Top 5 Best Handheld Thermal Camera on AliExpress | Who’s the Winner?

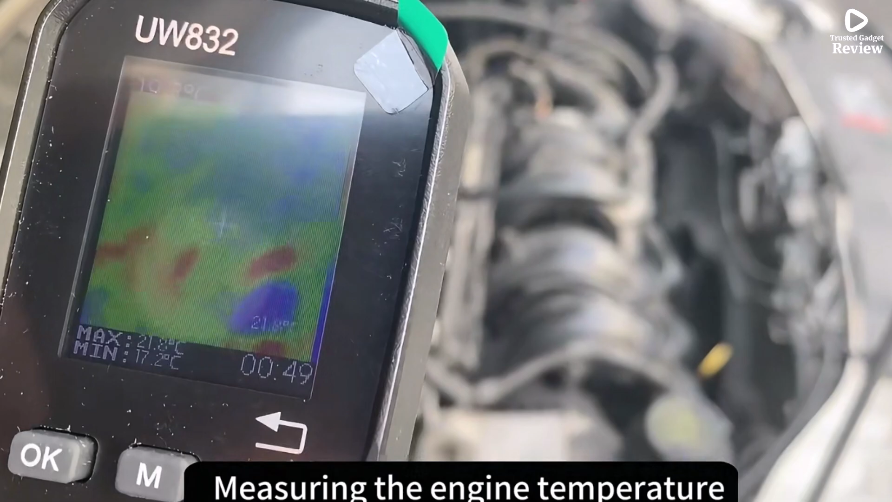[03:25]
While it's not a smart device and lacks high-end thermal resolution, its simplicity and practicality make it ideal for quick inspections.
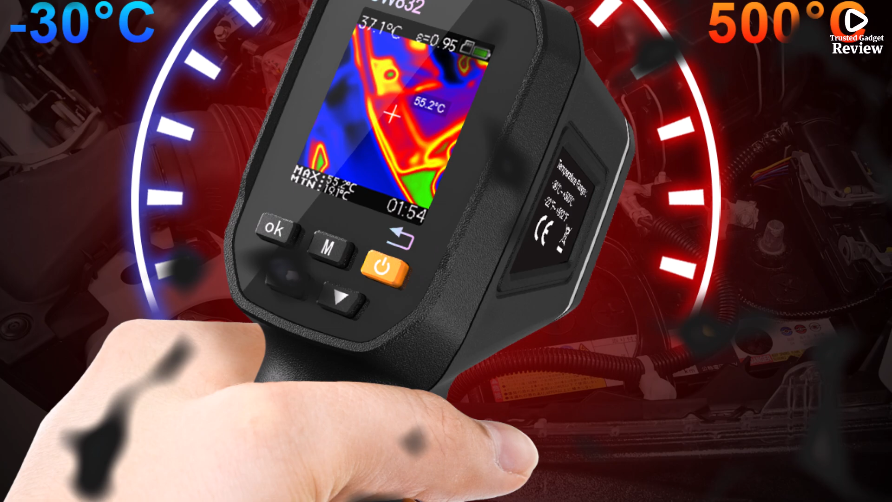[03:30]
CE certification ensures product safety and reliability.
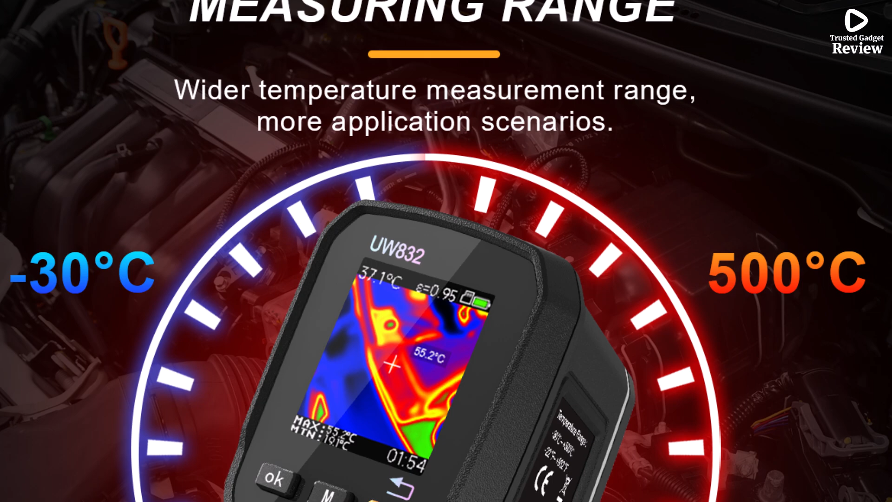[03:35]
On screen: spot 37.1°C
UWEI offers this device as a budget-friendly alternative for
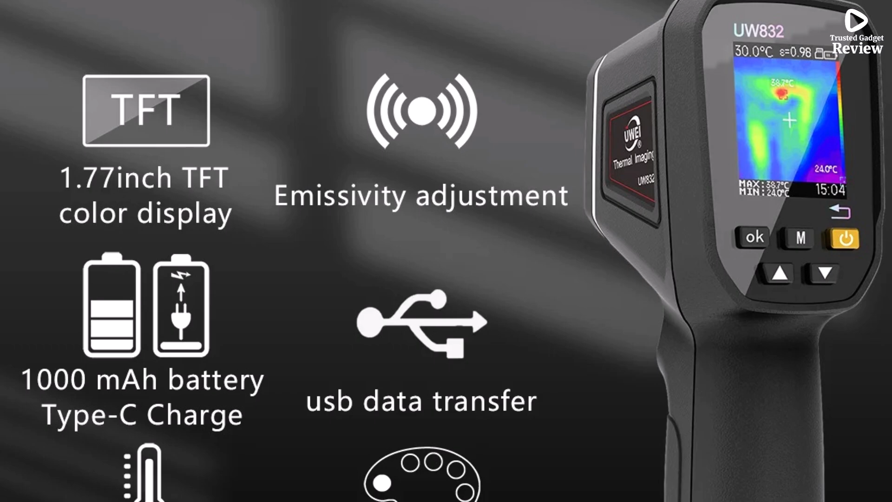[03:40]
On screen: spot 30.0°C
users needing dependable thermal scanning without the complexities of professional-grade tools.
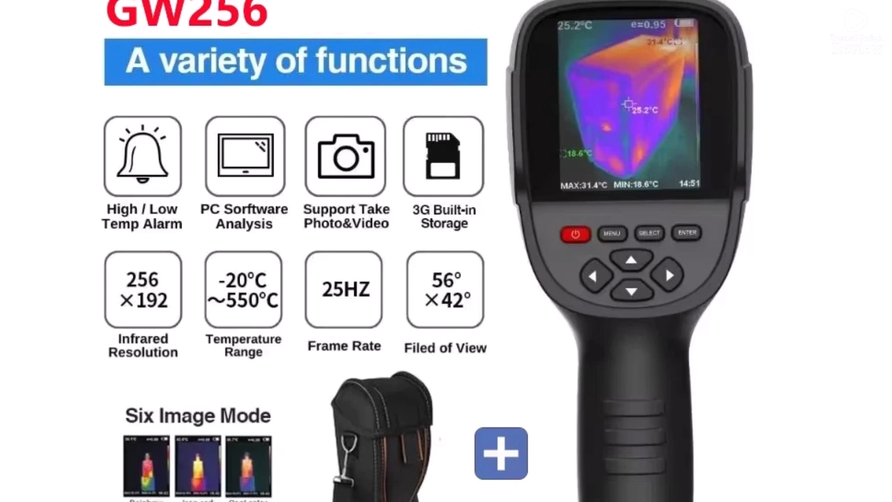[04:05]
On screen: max 31.4°C, min 18.6°C
it delivers clear thermal visuals for precise temperature readings.
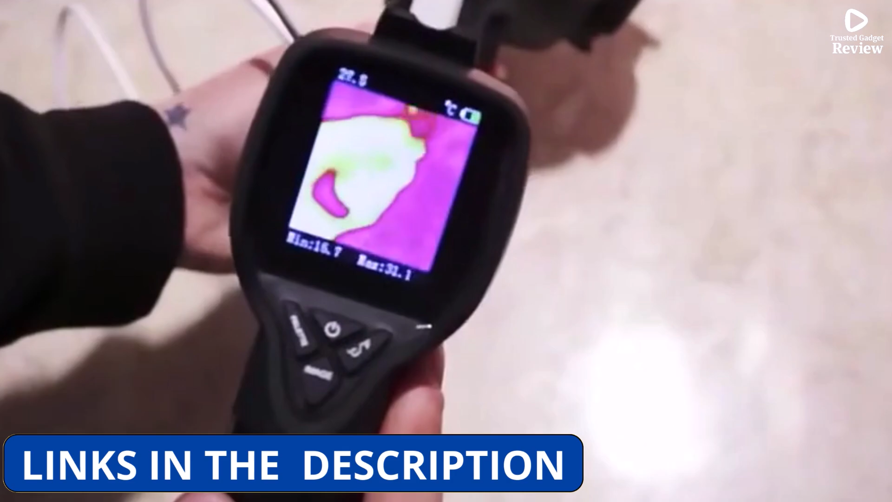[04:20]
It operates in a wide temperature range, starting from minus 20 degrees Celsius,
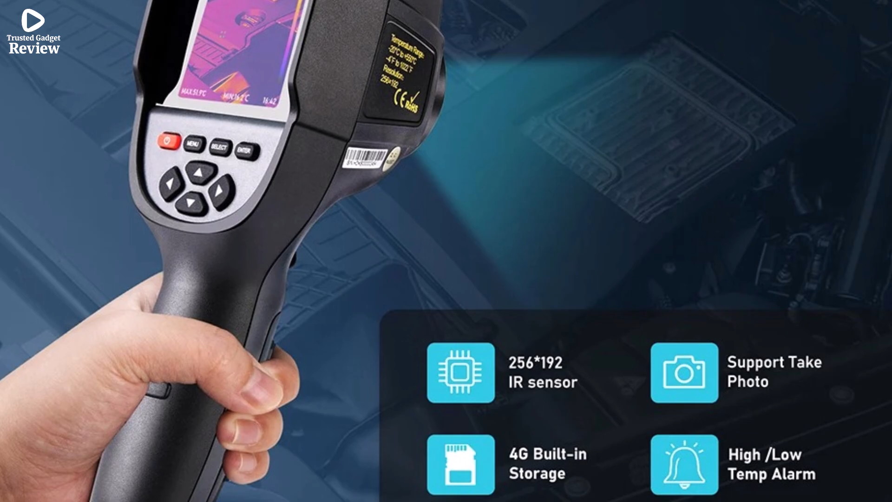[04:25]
and uses a 3.2mm lens with an IFOV of 3.75m rad for accurate targeting.
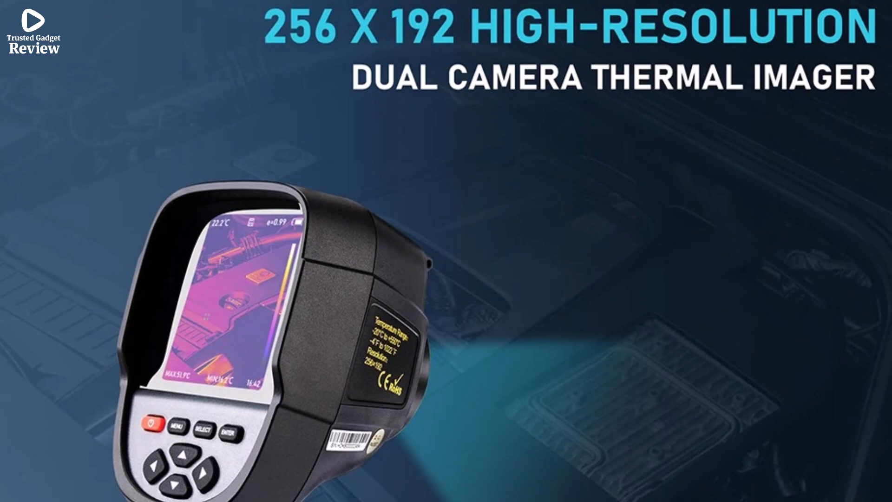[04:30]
With a NETD of less than or equal to 50mK, it provides excellent sensitivity even at subtle thermal differences.
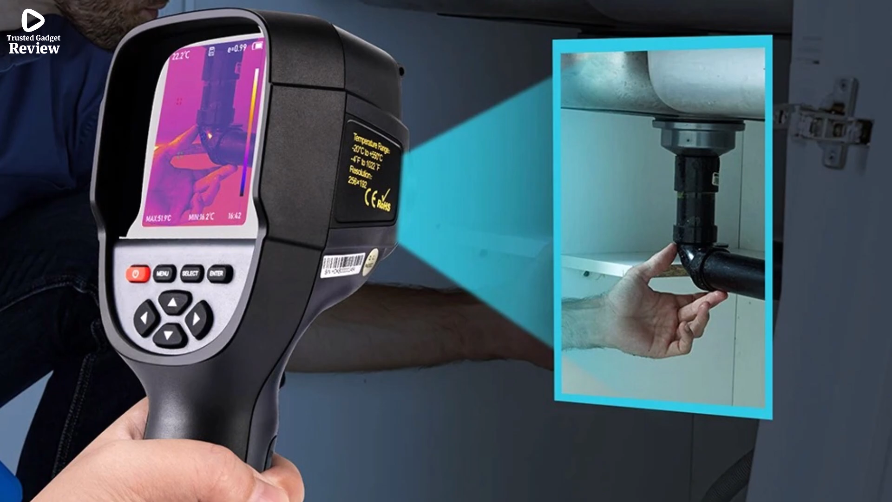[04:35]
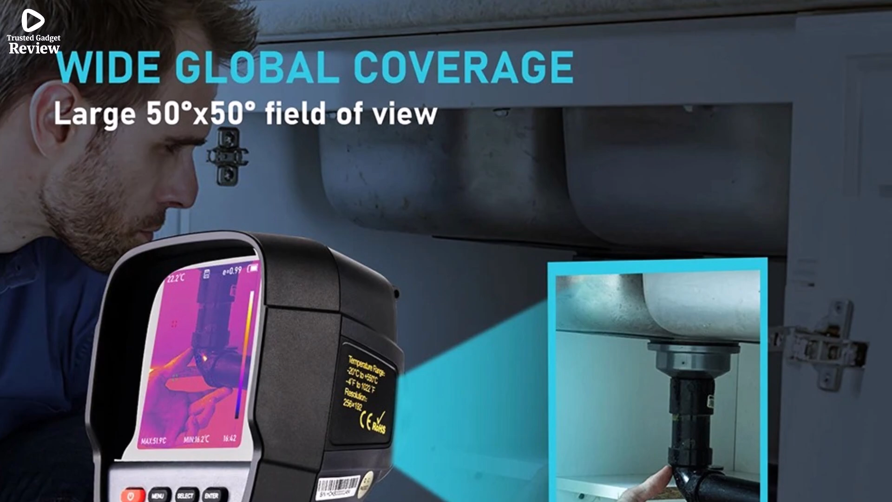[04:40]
Its 640x480 visible light resolution adds visual context to thermal images, improving analysis.
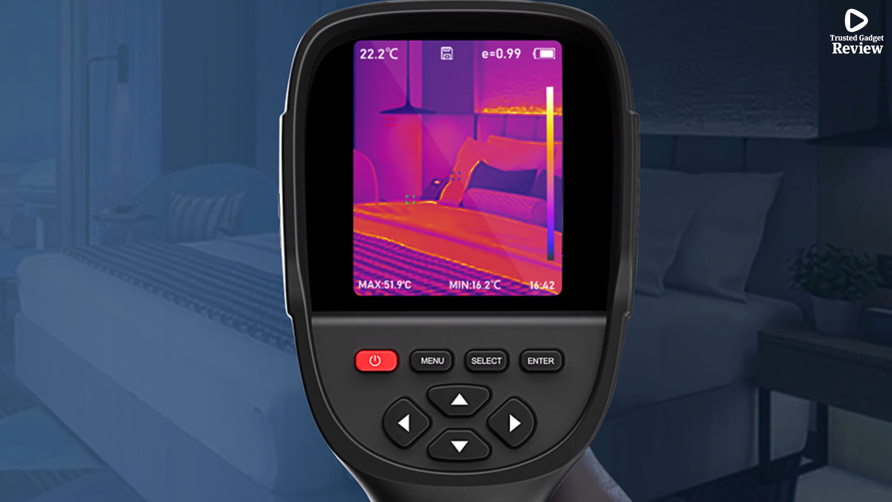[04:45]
On screen: spot 22.2°C, max 51.9°C, min 16.2°C
Certified with CE standards, it also includes a rechargeable battery, making it ready to use out of the box.
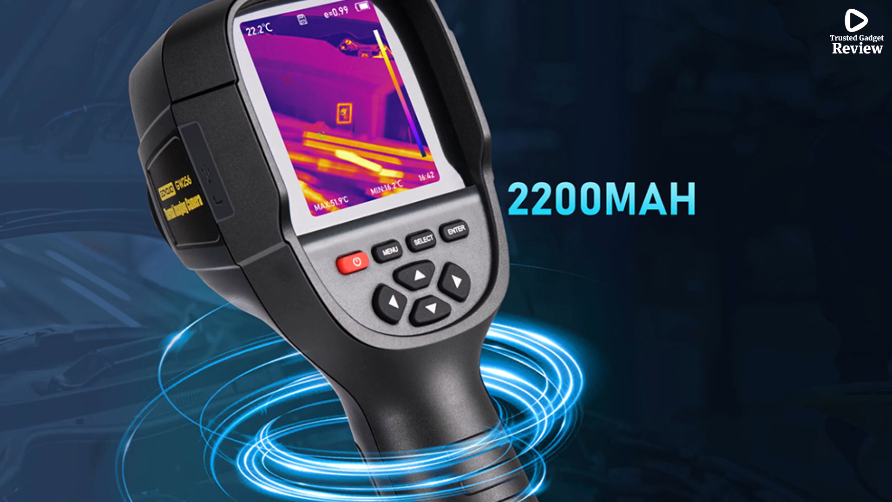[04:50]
Whether you're a technician or a DIY enthusiast,
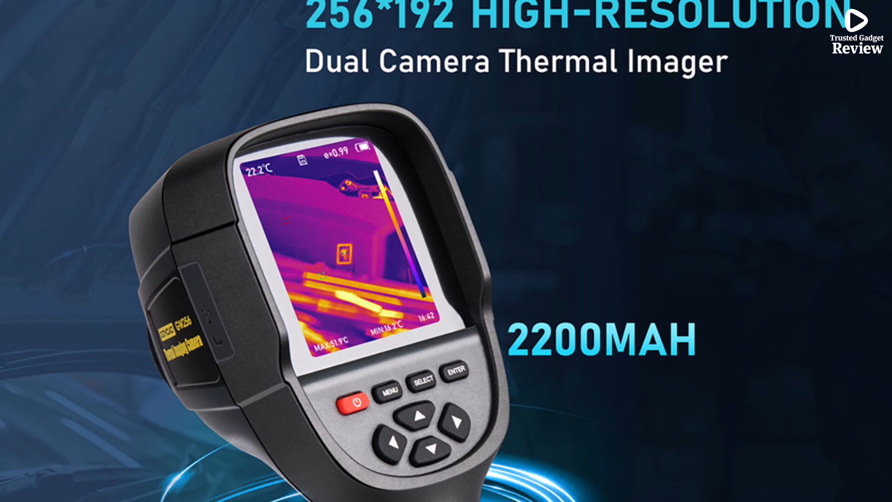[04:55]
the GW256 offers a user-friendly interface and professional-level performance in a handheld format.
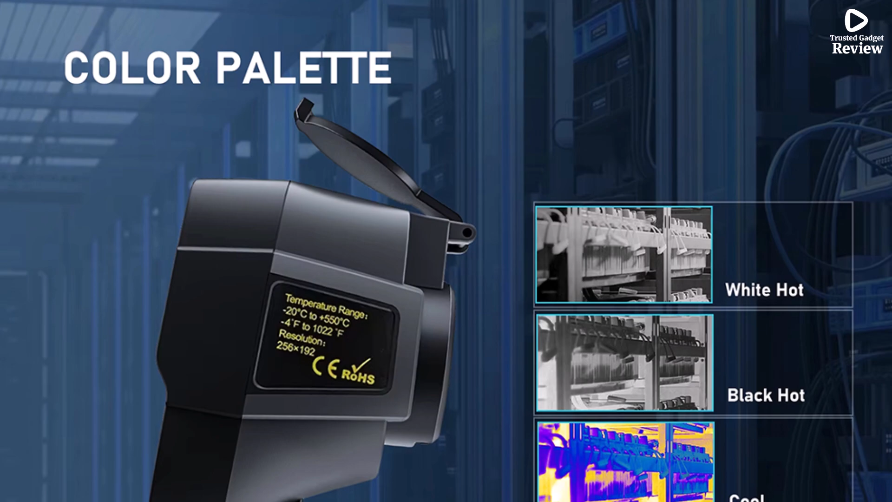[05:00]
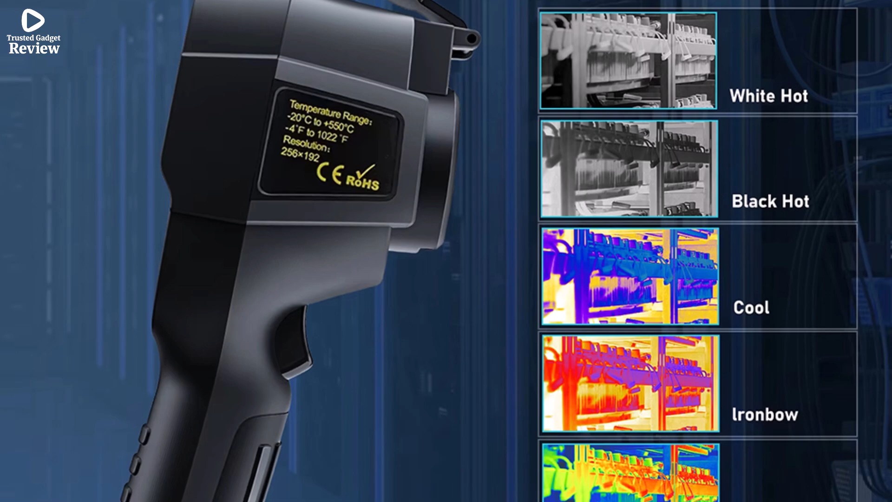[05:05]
This is a reliable tool for those who demand accuracy and detail in their thermal imaging tasks. Product number 5. Tolltop ET693C Handheld Thermal Camera is a handheld,
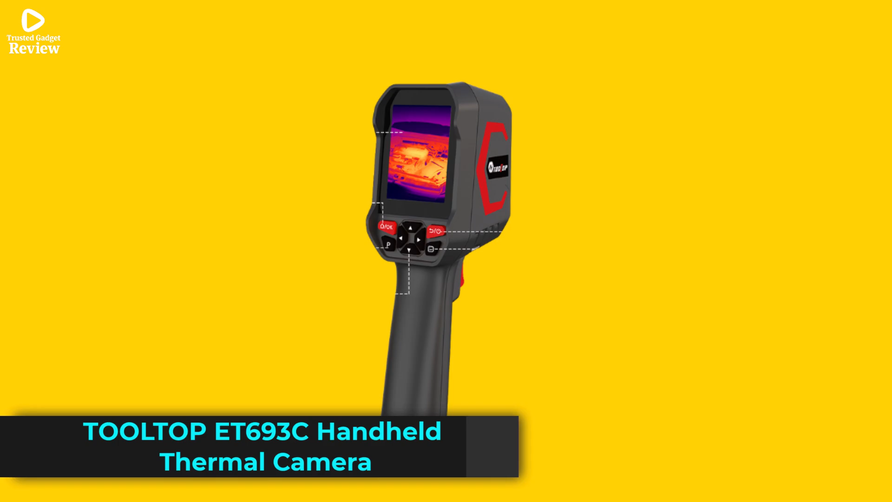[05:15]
professional-grade device perfect for detecting heat issues in pipelines, electrical systems, and power equipment.
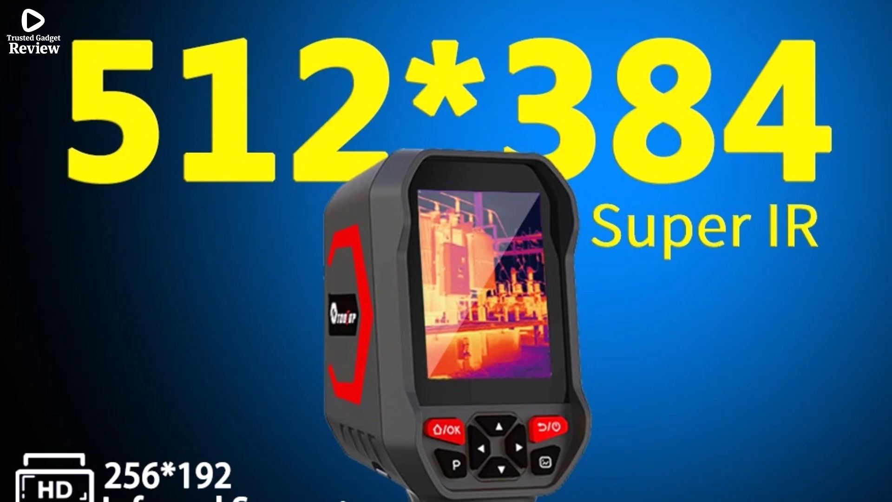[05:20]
It features a clear 256x192 thermal sensor and a sharp 1080p visible light camera,
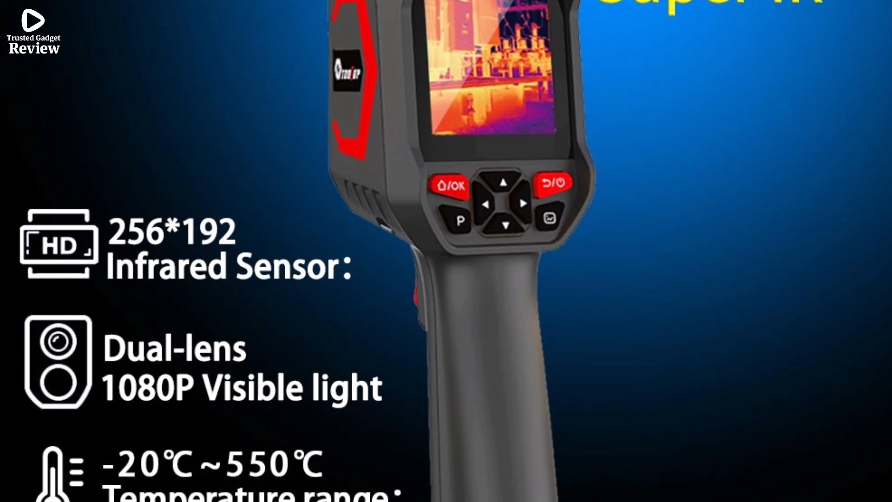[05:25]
helping you get detailed images in both thermal and regular views.
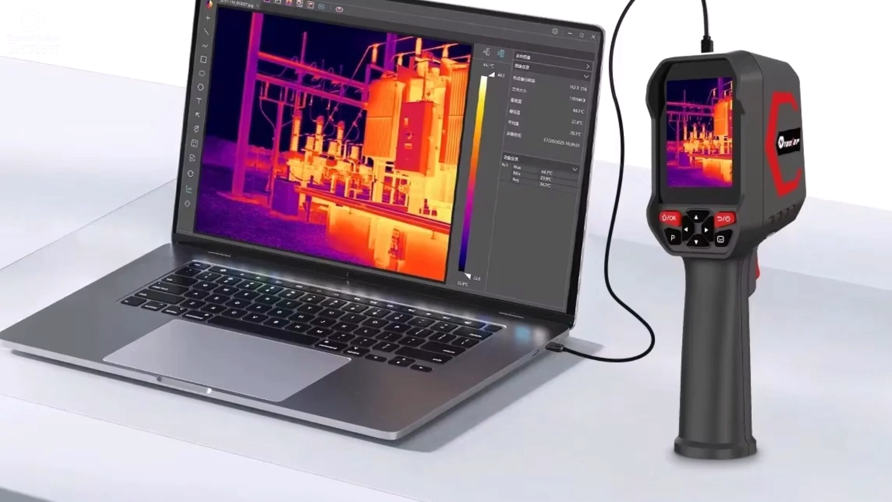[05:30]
With a temperature range from minus 20 degrees Celsius to 550 degrees Celsius,
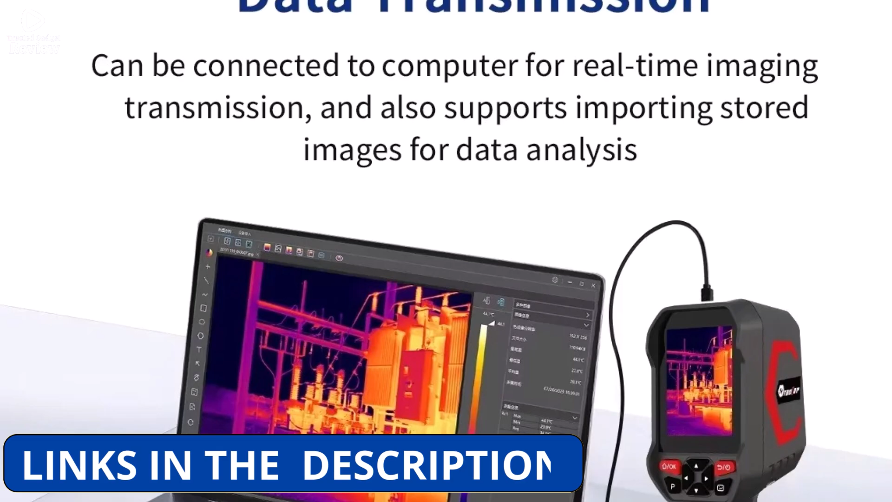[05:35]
it covers a wide range of applications.